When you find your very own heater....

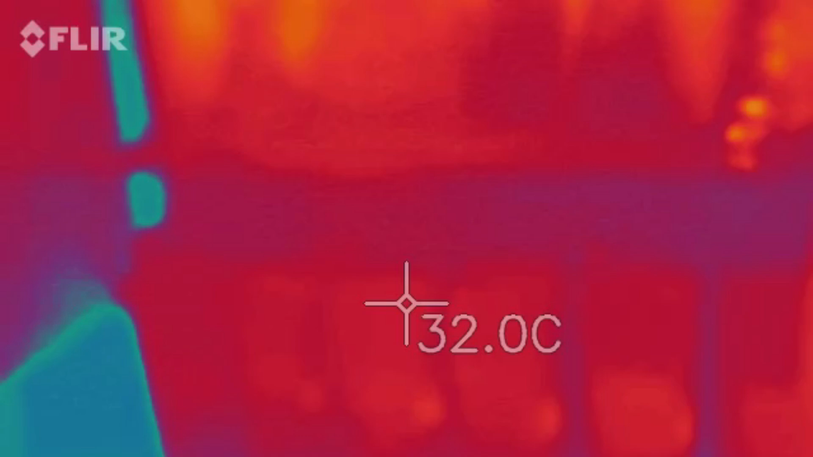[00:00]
On screen: spot 32.0°C
when you walk out to your battery shed and have a quick look around this is my
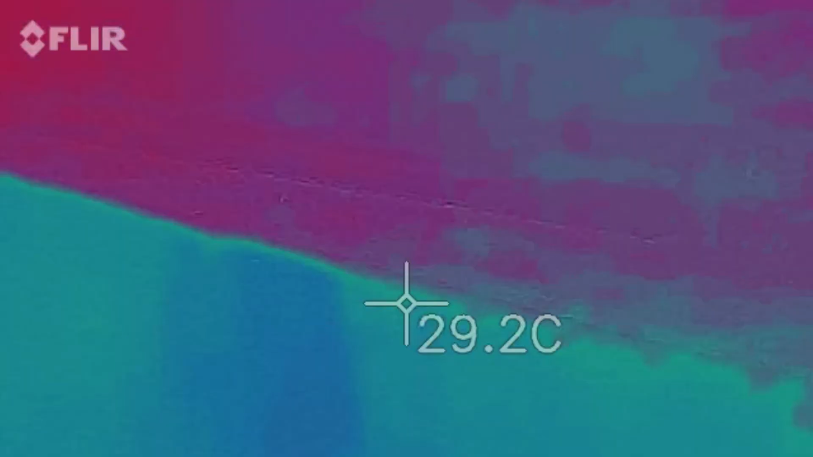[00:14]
On screen: spot 29.2°C
all the all the equipment to look down here look at that it's not immediately obvious
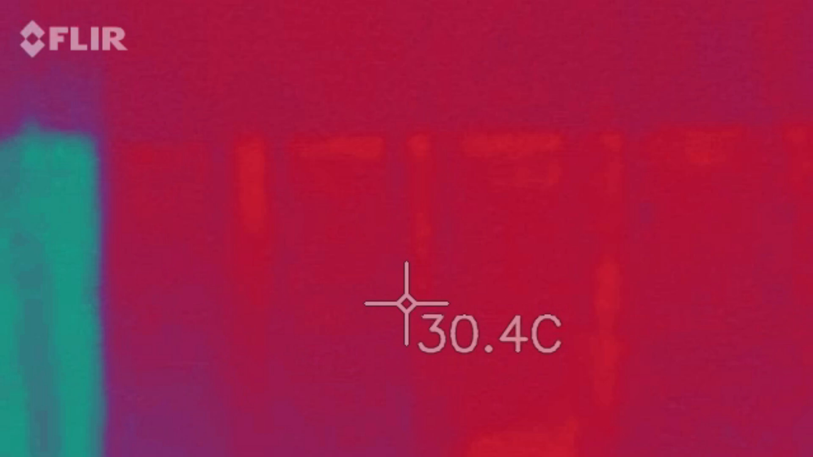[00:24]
On screen: spot 30.4°C
but I have a heater in my own wall it's not very hot and it's at the back there it's about 31 32 degrees um so that's 43 44 45
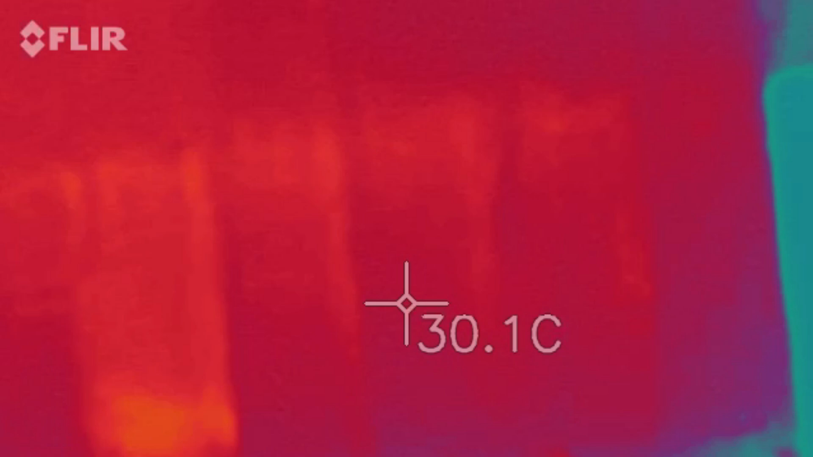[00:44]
On screen: spot 30.1°C
itself 45 I would have thought 43 had a problem as well but that must just be a low cell rather than like a weak cell rather than a self-discharger
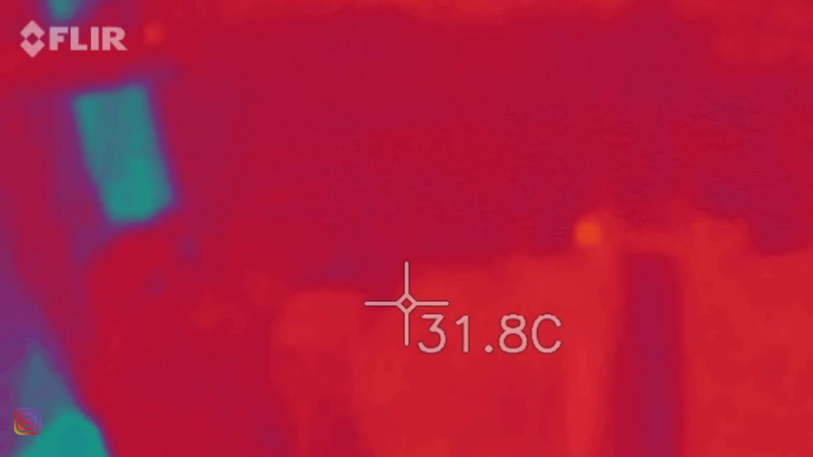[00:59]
On screen: spot 31.8°C
that's the top of 43 44
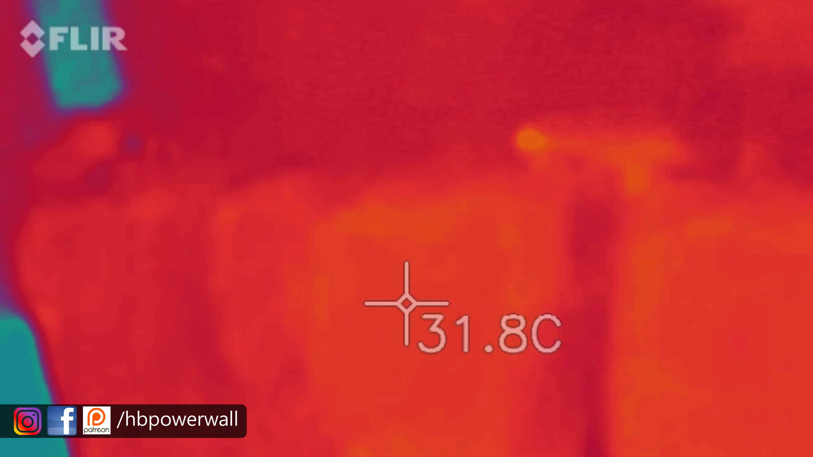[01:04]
On screen: spot 31.8°C
and that one there is 45 the little lights is the long ones
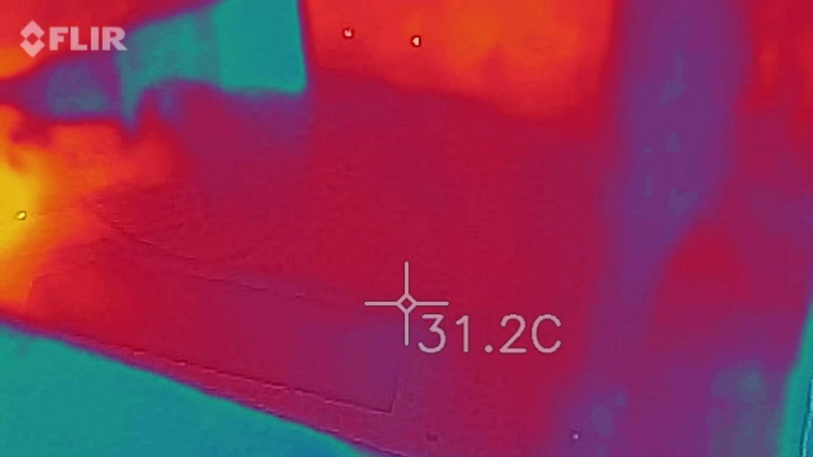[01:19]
On screen: spot 31.2°C
may as well have a look in the
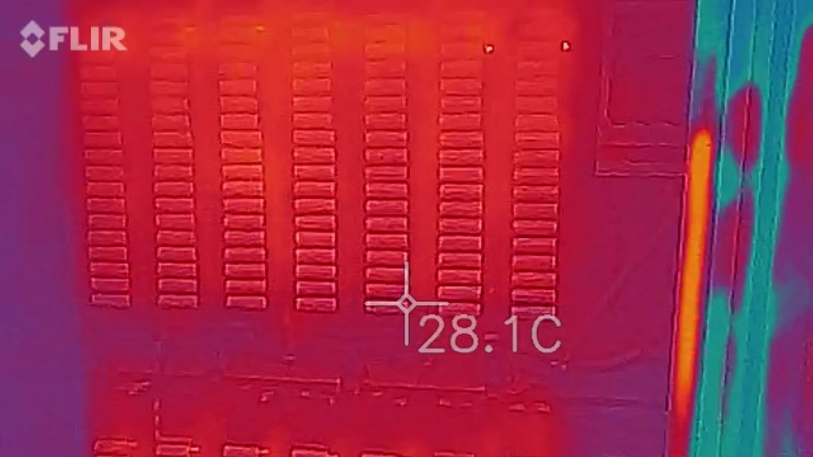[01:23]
On screen: spot 28.1°C
in the big battery shed I got five percent battery left on the FLIR camera
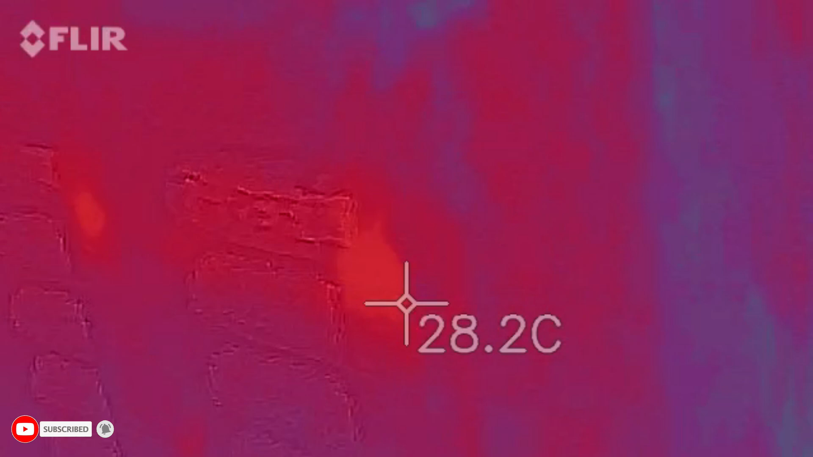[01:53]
On screen: spot 28.2°C
that's the top of the long one
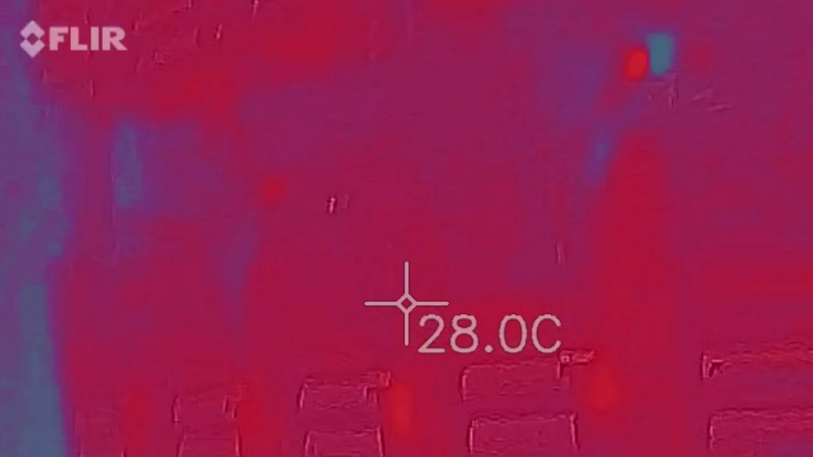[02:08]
On screen: spot 28.0°C
reflective surfaces remember well heat from the long one and reflective surfaces so
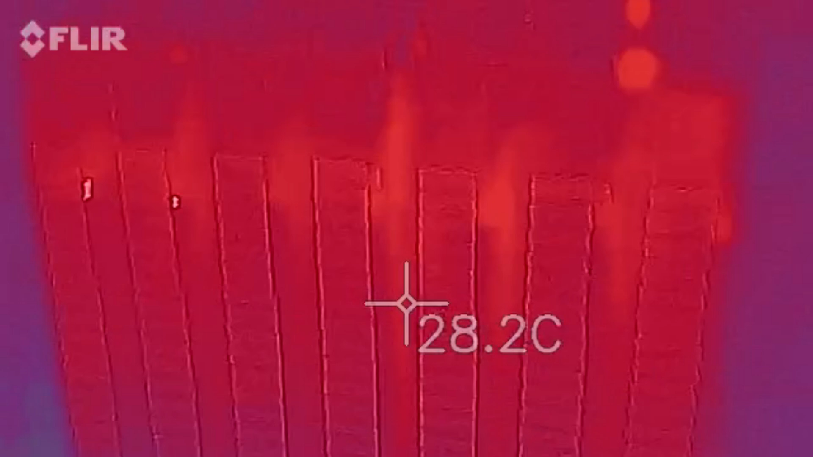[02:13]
On screen: spot 28.2°C
that battery looks fine
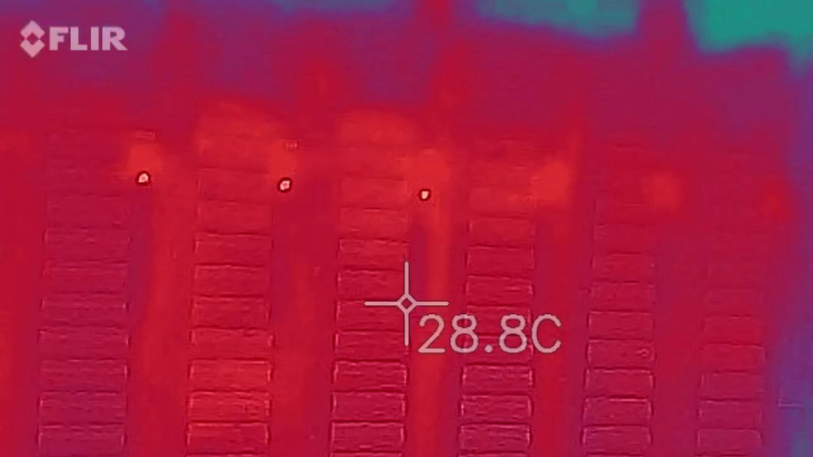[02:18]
On screen: spot 28.8°C
one bad cell what's that one there
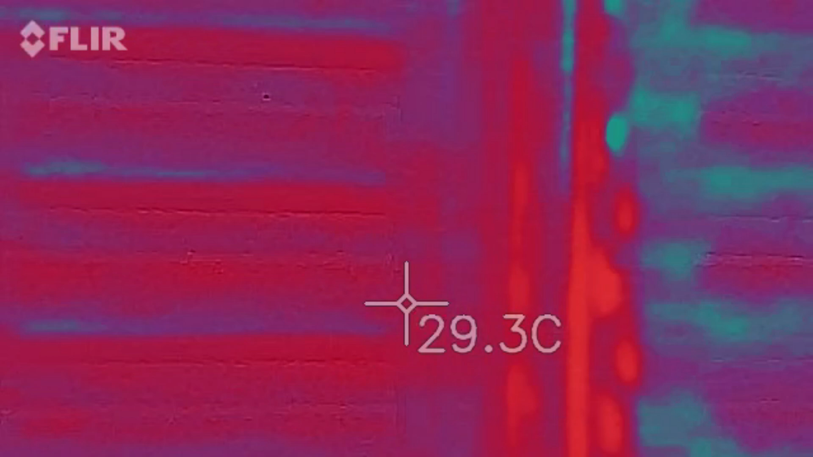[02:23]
On screen: spot 29.3°C
that's nothing terrible that's the bus bar blowing so just one bad cell